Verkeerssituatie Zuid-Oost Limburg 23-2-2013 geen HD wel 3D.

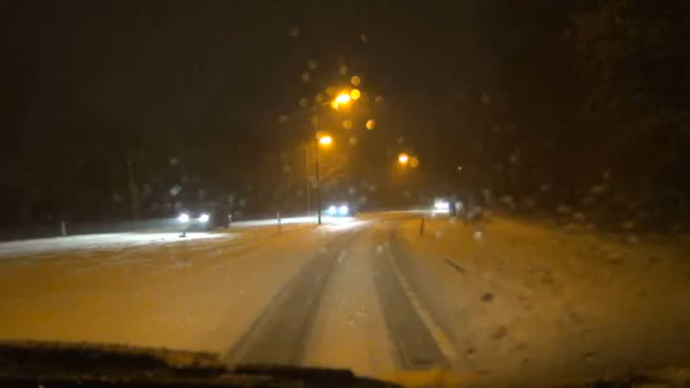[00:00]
In het Zuidoosten, Kerkraden en omstreken heeft het al de gehele dag gesneeuwd. De temperatuur ligt nog onder het vliespunt waardoor de wegen in de avond snel wit werden. Een eindslag om de sneeuw maakt alle wegen in Zuidoost-Nimburg spiegel glad. Waar normaal 80 km per uur kan worden gereden is 40 tot 50 km per uur het maximale aan te bevelen snelheid. Met wel te denken dat men een extra grote afstand dient te houden. Op de voorleggers.